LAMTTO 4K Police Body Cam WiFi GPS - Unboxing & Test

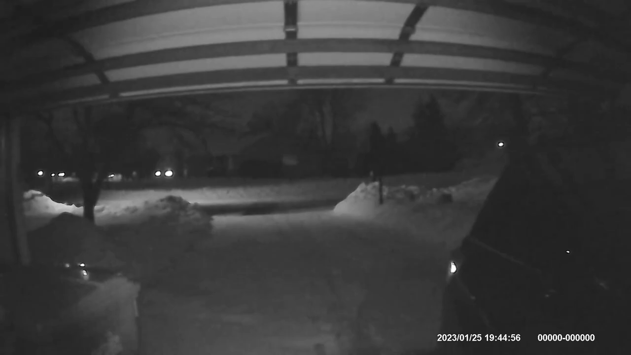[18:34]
all right raft gang this is night vision outside the house now and uh i think it's pretty good
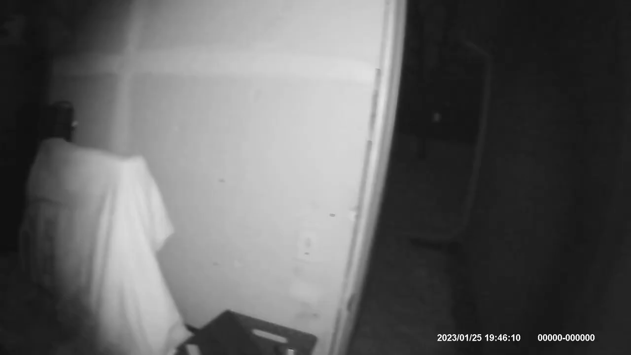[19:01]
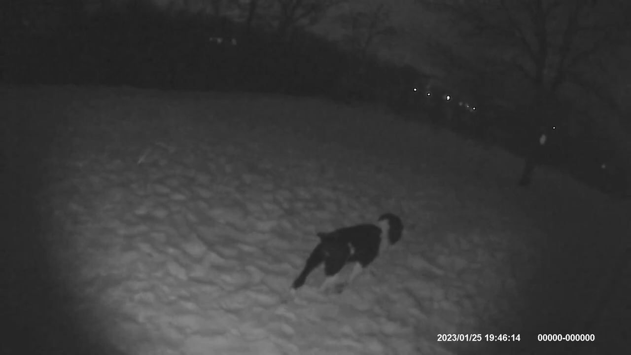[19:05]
all right in the backyard now no lights back here